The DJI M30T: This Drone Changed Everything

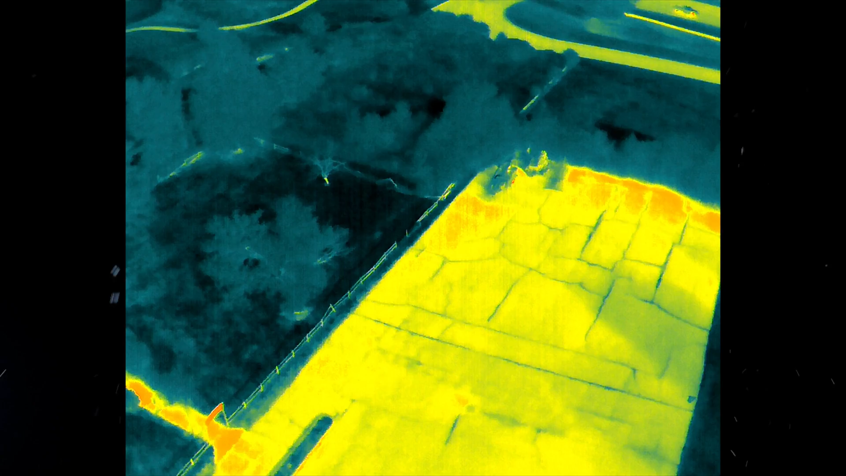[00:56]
That's the highest compared to any of the other drones out there. 640 by 512 is the standard. That's going to give you accurate heat signatures from up at 400 feet.
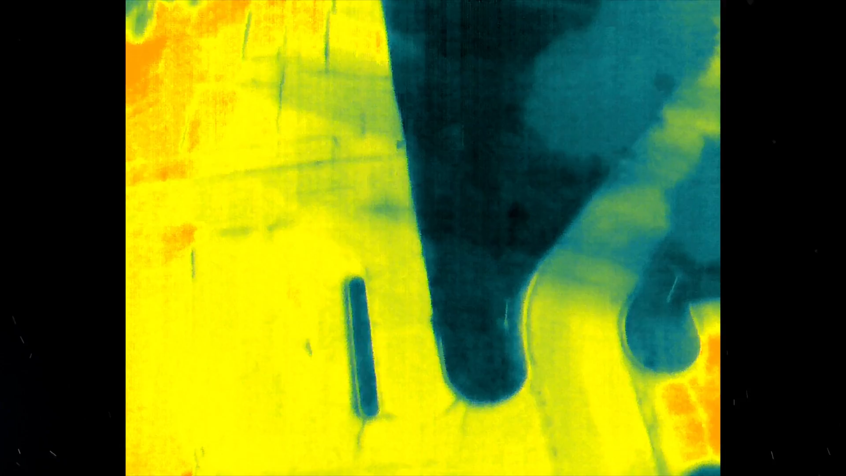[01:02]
You can see from this footage, you are able to pick out that heat signature.
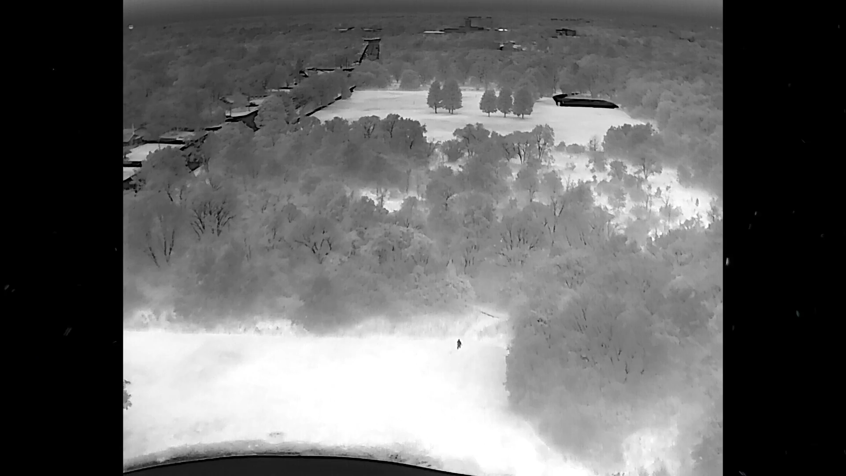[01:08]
You're able to tell, is that a person, whatever it is, I need to go inspect it further. So really great with this thermal and the fact that they're putting them
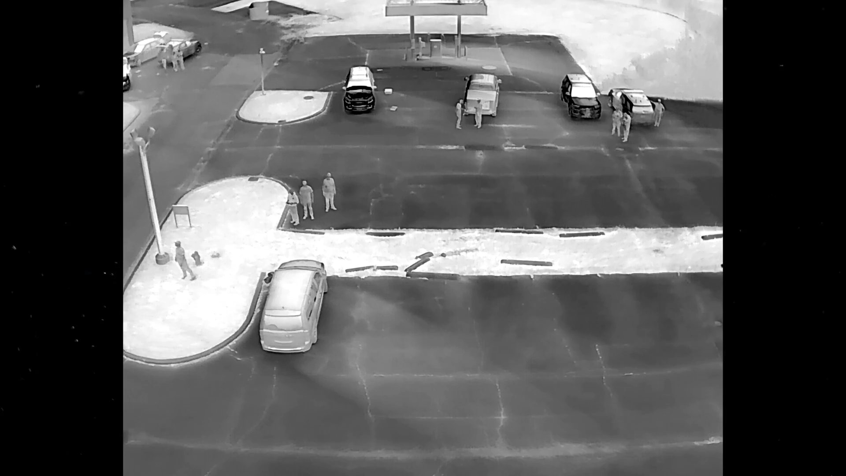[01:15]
on these drones now and making them more affordable is amazing, especially for search and rescue operations where thermal is really, really important.
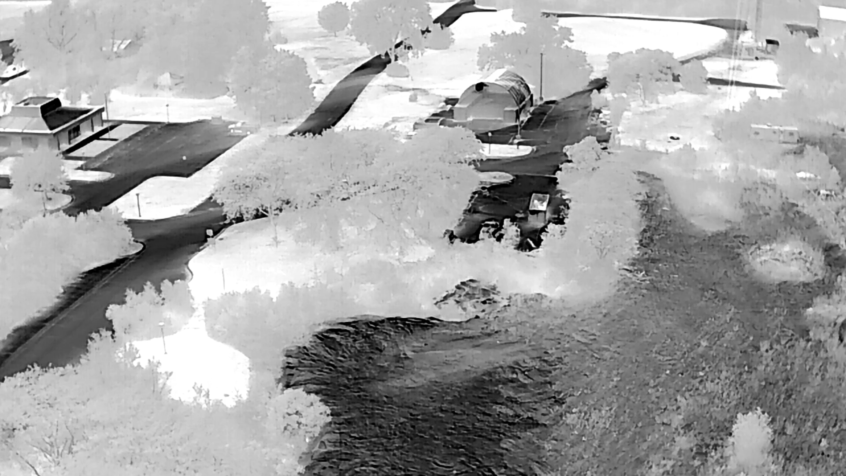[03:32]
The fourth one is kind of a mix where it's actually showing the way you switched on your remote control in this one file.
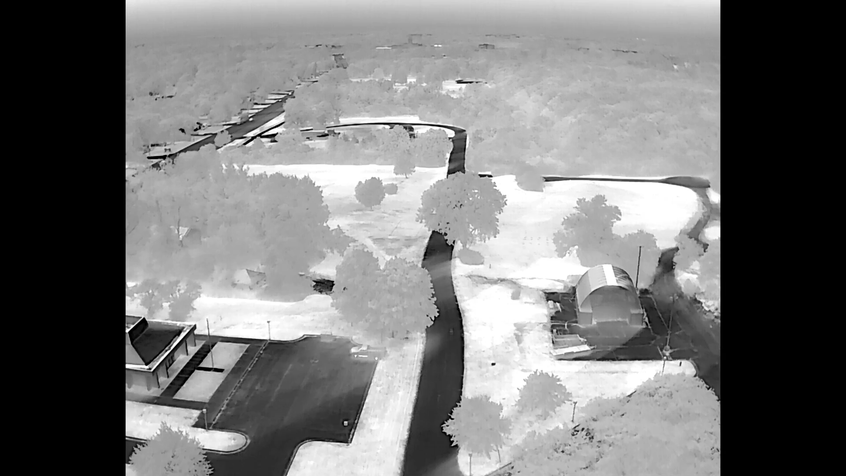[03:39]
So if you switched over to thermal, that's what you're going to see. If you switched back over to the wide angle camera.